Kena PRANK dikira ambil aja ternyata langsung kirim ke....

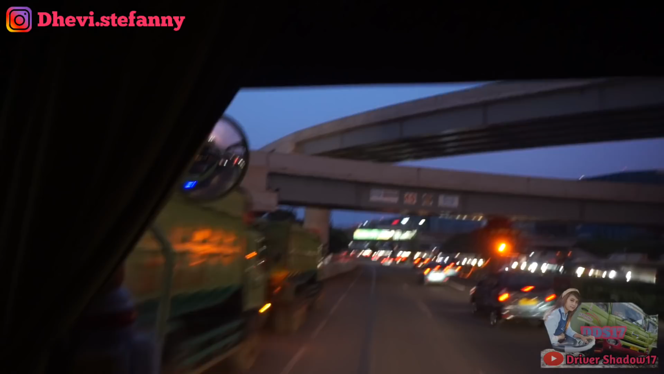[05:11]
Kita sudah selesai muat dan sekarang kita arah balik ke Cibitung.
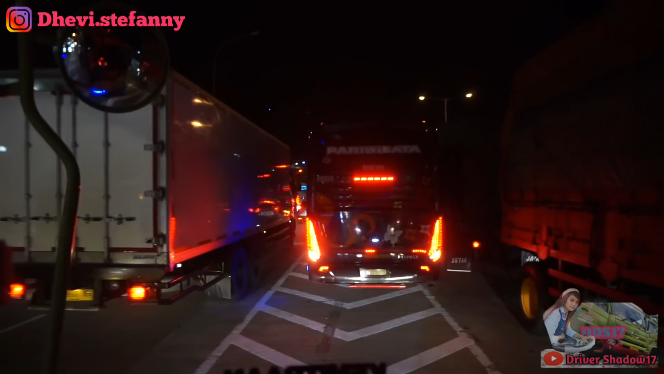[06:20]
Aduh aneh, Syahi kesasar. Harusnya ambil yang arah Cawang, ini malah keluar yang arah Tanjung Priok. Malum ya, udah lama sekali tidak ke Jakarta, jalannya bingung.
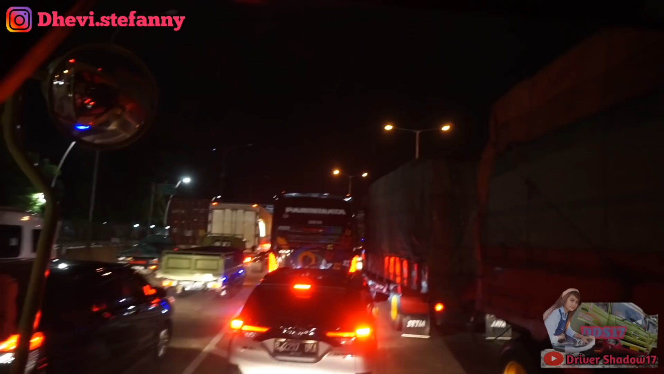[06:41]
Tadi aja mau exit tadi, jembatannya udah ada berapa tadi yang baru, ada dua tuh jalan layangnya, jadi bingung. Ini harusnya tadi ambil yang kiri, ini malah lurus terus. Aduh, nyasar di Jakarta. Dimaklumi ya.
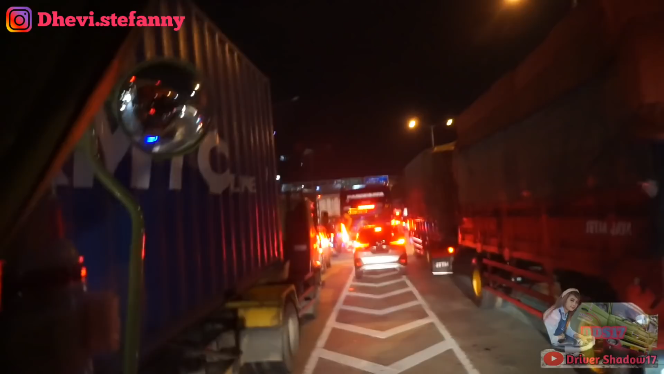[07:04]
Ya.
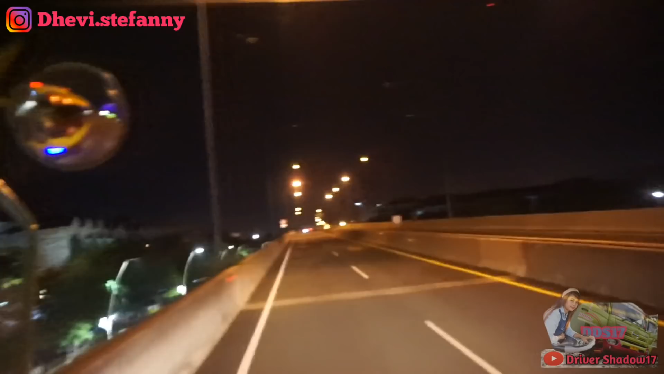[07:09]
Setelah mengalami macet yang begitu panjang, ini sudah masuk tol lagi. Aduh, kesasar. Kesasar mana? Sudah masuk tol lagi. Sudah lapar ya. Gak dapat pengalaman, biar next time. Jadi masuk dalam Priok.
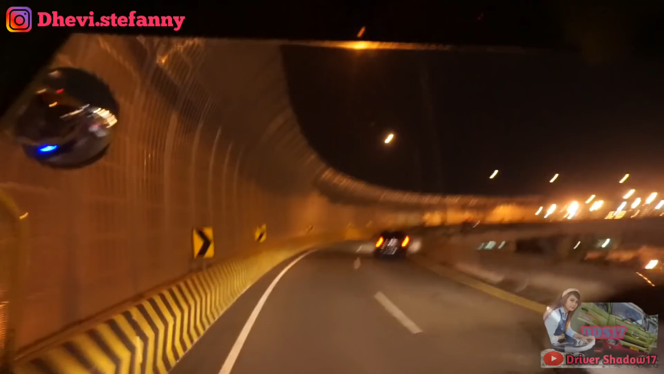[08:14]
Oh, ini tol paling atas. Gandengan tadi kuat nanjak mas.